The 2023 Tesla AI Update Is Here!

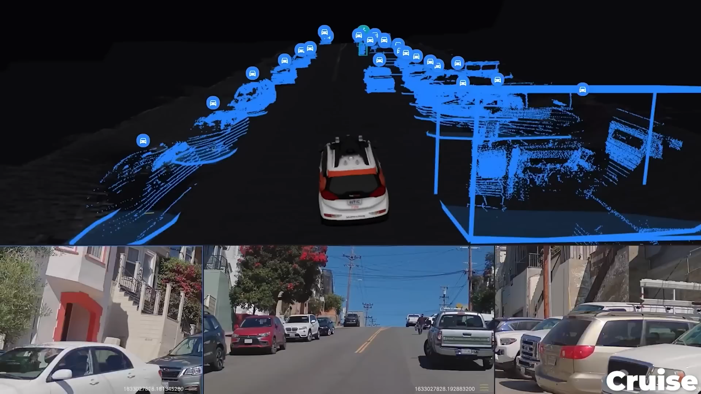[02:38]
LiDAR in particular is a really effective tool for making precise measurements.
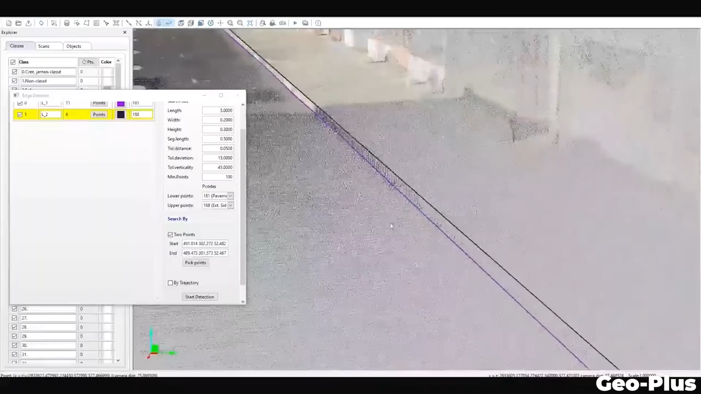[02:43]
LiDAR can detect objects, measure the dimensions, the distance, and velocity very accurately.